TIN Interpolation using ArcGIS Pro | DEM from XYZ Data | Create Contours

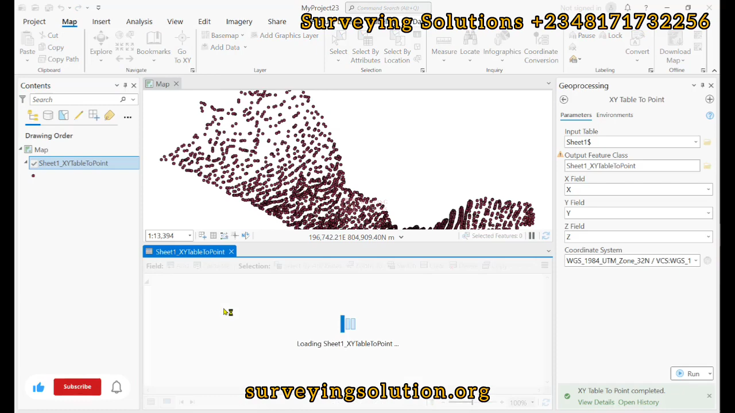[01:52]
the data sets we have you can see the x y and the z right good so the next thing is for
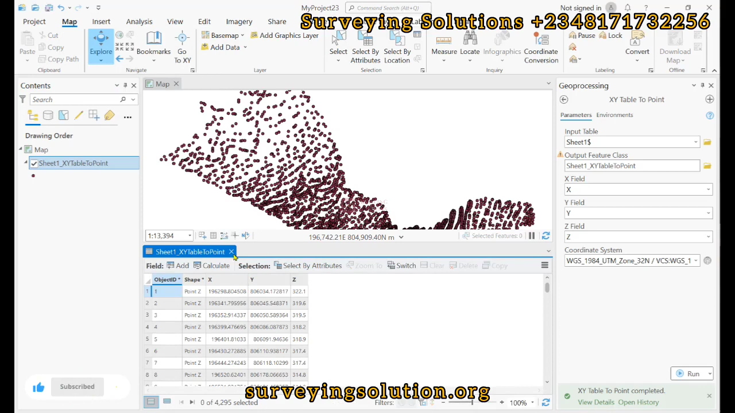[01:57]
us to want to create the team so we still come down to the find tools and then we search for create team okay okay so we have that there see 3d analysis tool now the output thing that's um the name with which one to save what's the team right so we click on browse good so let's call this um ss underscore
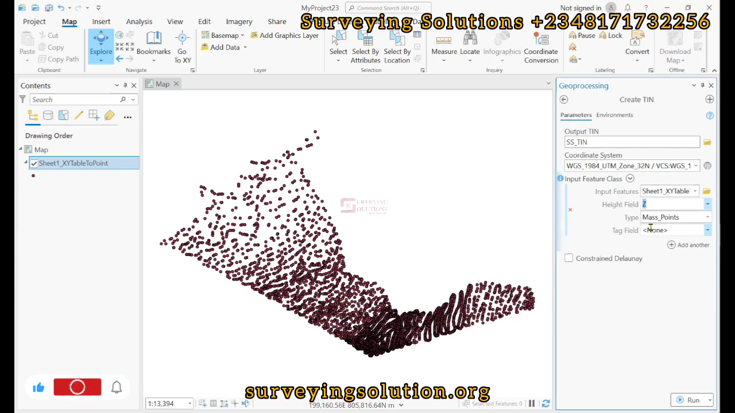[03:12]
z right good so the impute fissure is the table we have the height fissure is z then we leave the rest as what as default and then we run so we have successfully created what the team right good now we can do a few things let's um use this drop down to see what the range of elevations and how they have been classified right good now when we select the same layer we have here which is what the ss
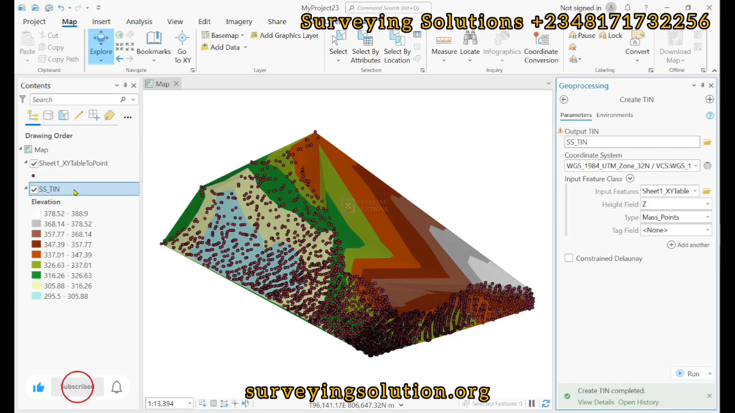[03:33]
underscore team then we come down to this team layer to see a few properties right good then we come to symbology we are going to see the method with which what the
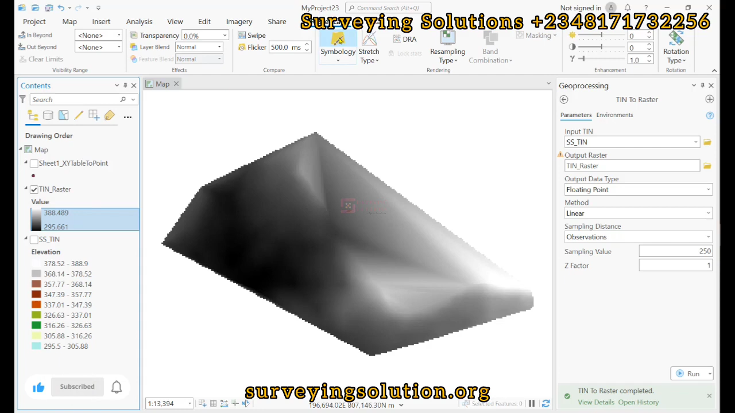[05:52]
and then lower values right good which you can still symbolize so we want to use a different color scheme
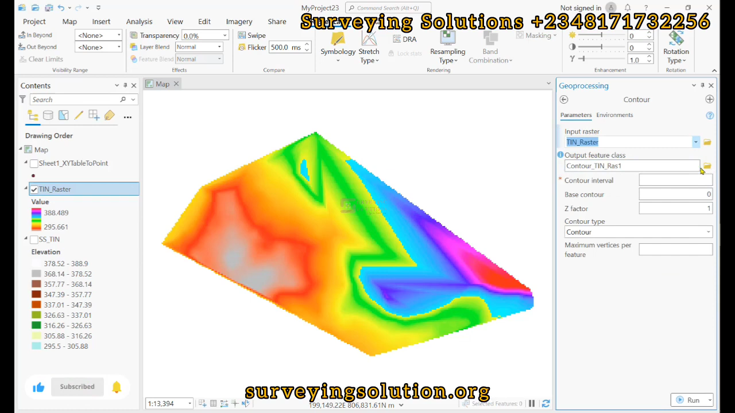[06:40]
the input raster will definitely be what the scene raster then the output feature class browse so we call this contours right then we need contours at five meters interval contour type we are using just contours and then we click on run